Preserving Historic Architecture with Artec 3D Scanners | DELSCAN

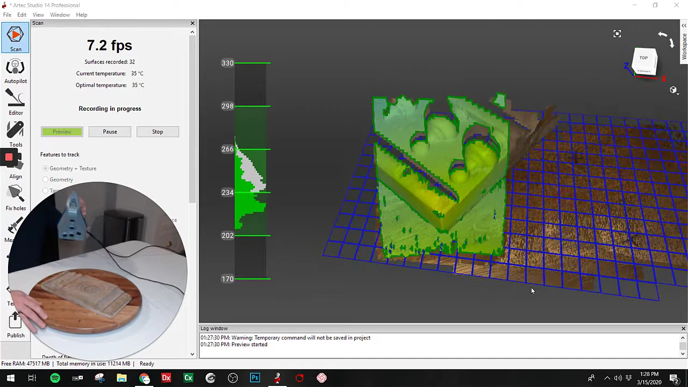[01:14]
And in this case, we're just going to basically paint the part
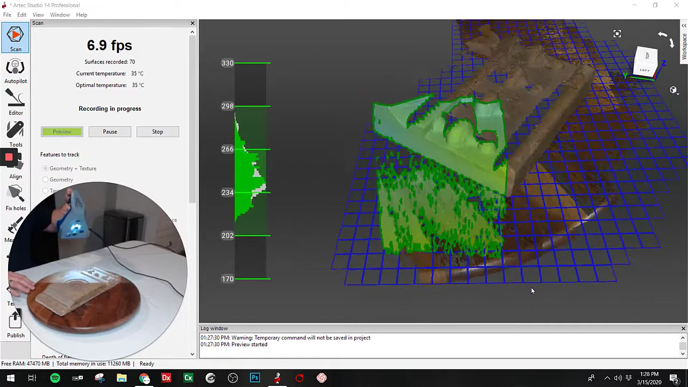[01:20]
with the light from our scanner and make sure that we have a loose,
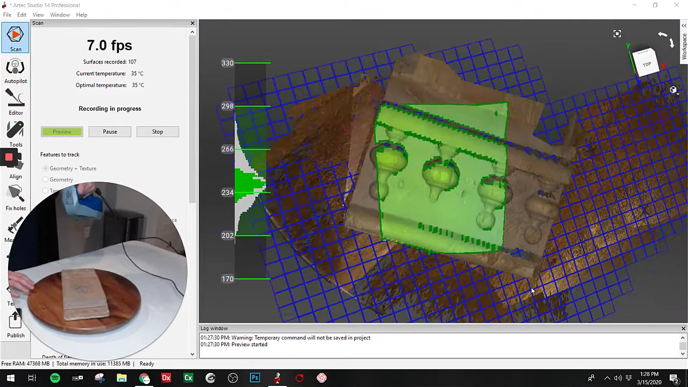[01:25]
flexible wrist to capture all the different angles.
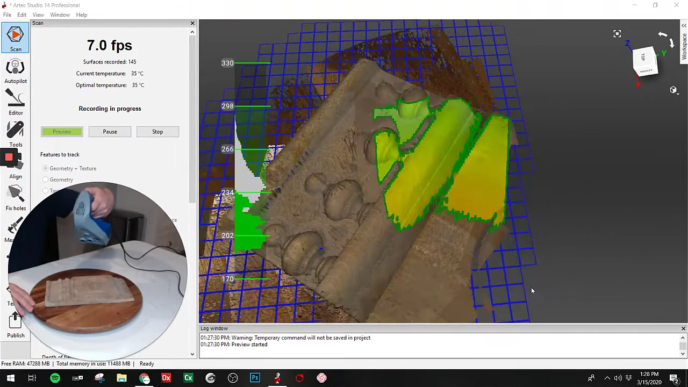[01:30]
That's the benefit of having a handheld scanner, is that you don't have to capture the part and then move the part down.
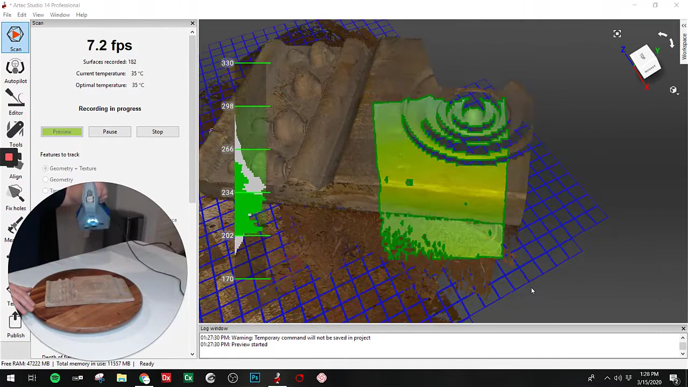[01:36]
You can just move your scanner to a position where you can capture all the angles that you need.
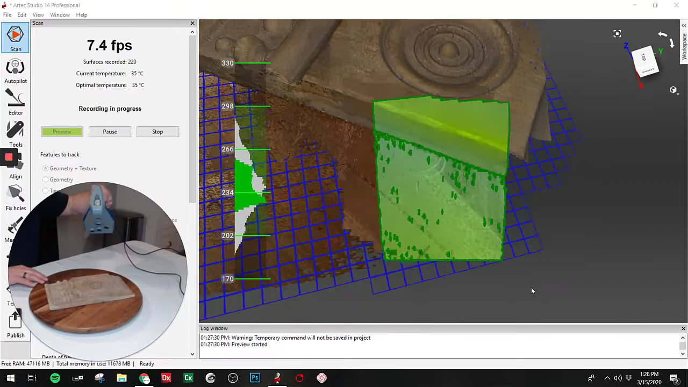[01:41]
So,
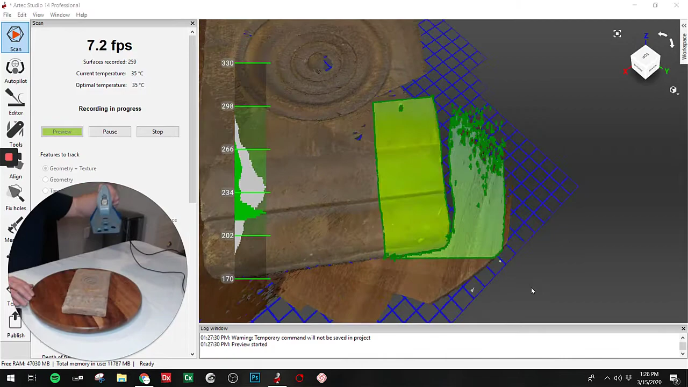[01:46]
make sure we get all the way down to where it meets the platform.
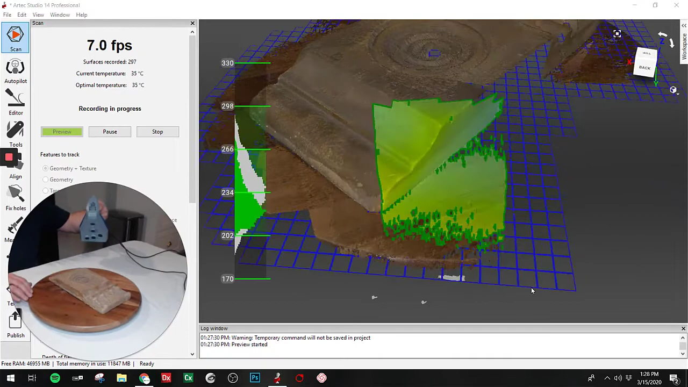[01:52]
Come back to this side. Make sure we get all that.
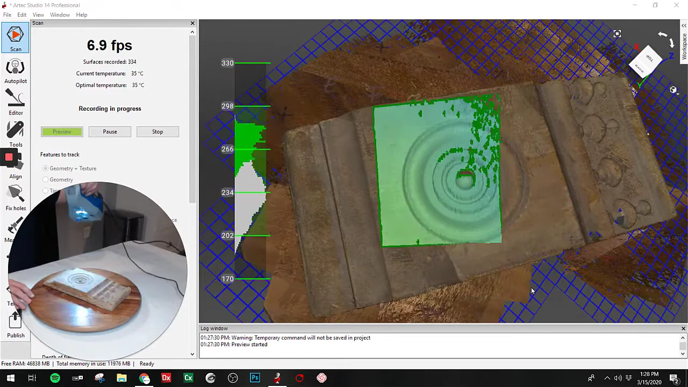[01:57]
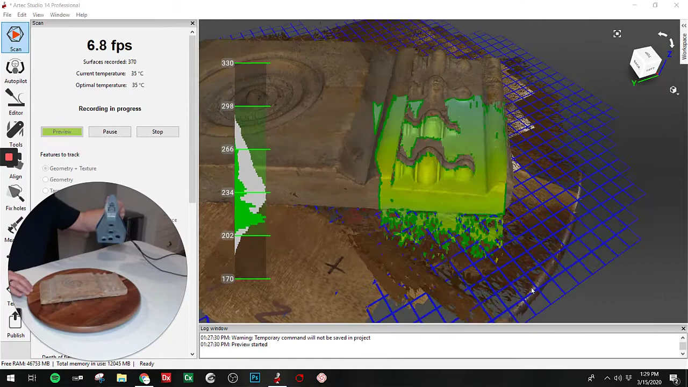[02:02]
Around. Let's just make sure we got this edge, and it looks like we are good.
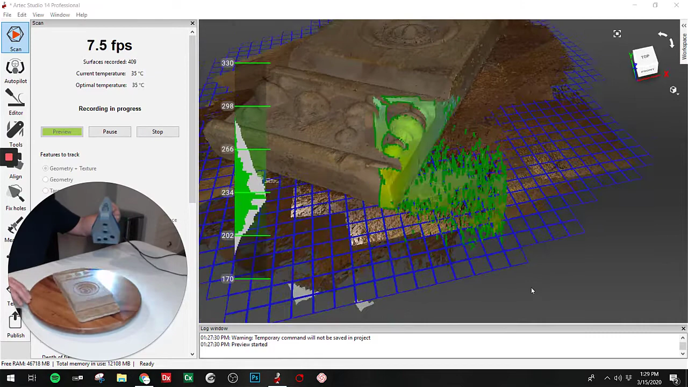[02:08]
So I flip the switch down and say indicate that we're done scanning. And one thing to note, it does have a flat back, so there's really no geometry other than some wear and tear that we probably don't even want. So rather than me flipping it over and scanning the backside to align it,
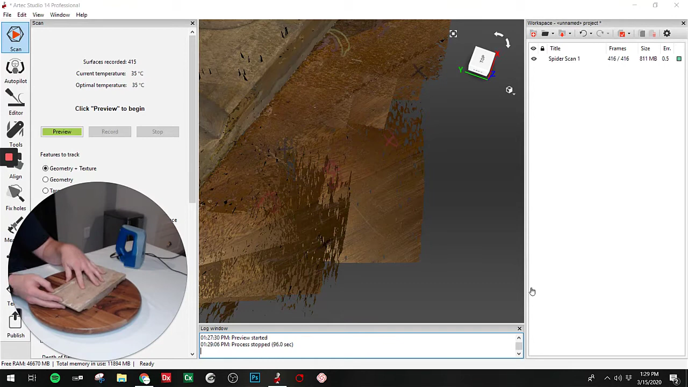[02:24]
I'm just going to use a hole filling tool. So I'll process what we did capture, and then we'll use a hole fill and give it a nice flat back. So let's take a quick look and make sure, and we'll move on to processing the data.
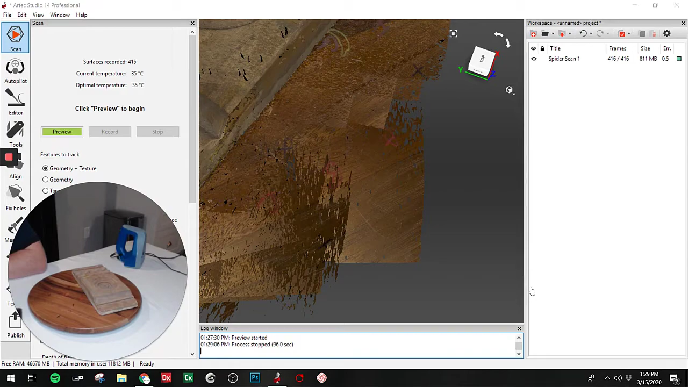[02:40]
So upon reviewing here, it looks like we captured all the surfaces that we would need to.
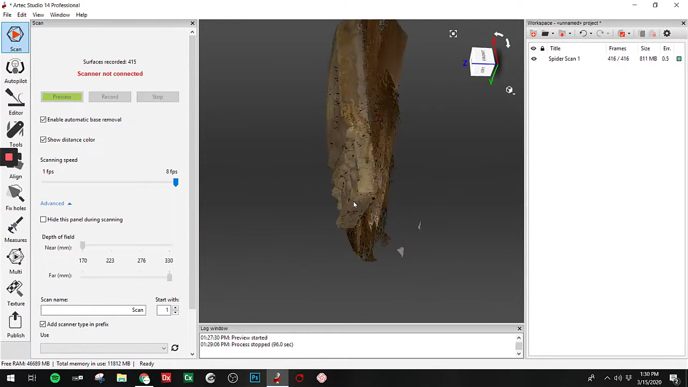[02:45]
So I'm gonna go ahead and close out the scan operation.